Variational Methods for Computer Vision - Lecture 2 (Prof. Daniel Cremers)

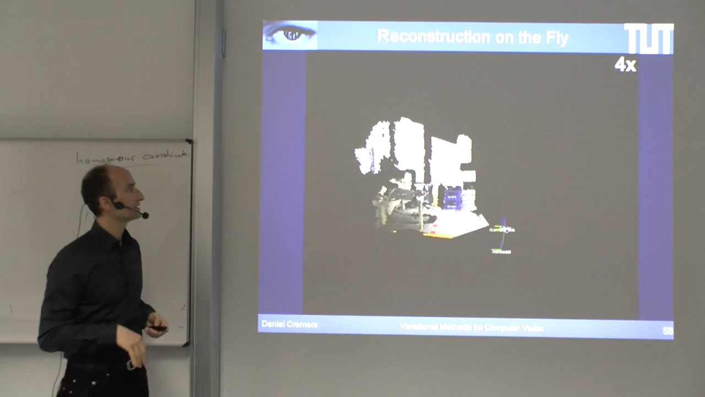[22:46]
And this is what the data looks like if you map the data into a world coordinate system.
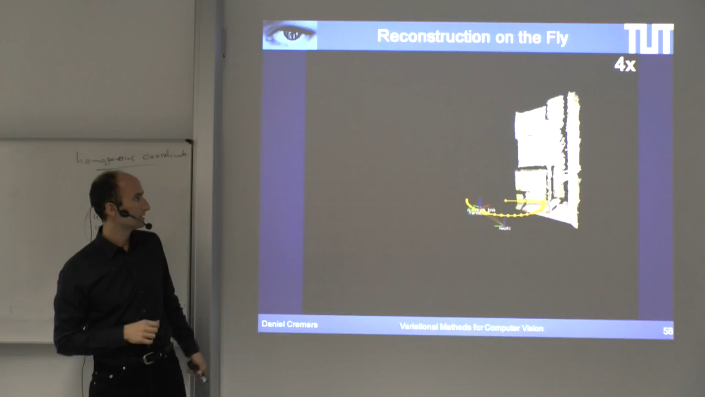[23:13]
And this is what you see here. And we can map the estimated camera location into that system. So, here you see the predefined trajectory and the actually flown trajectory.
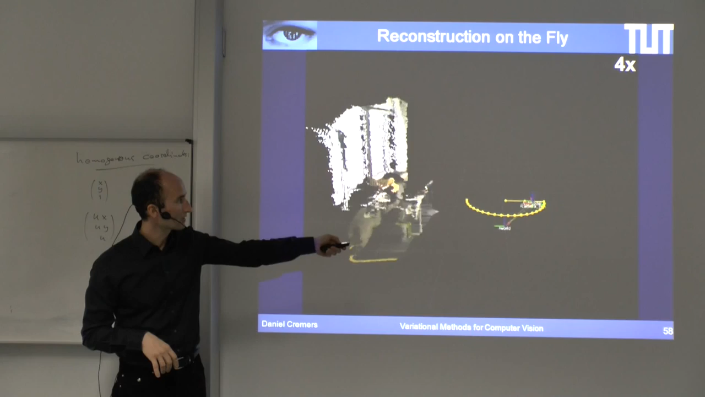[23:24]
And then at some point it lands again.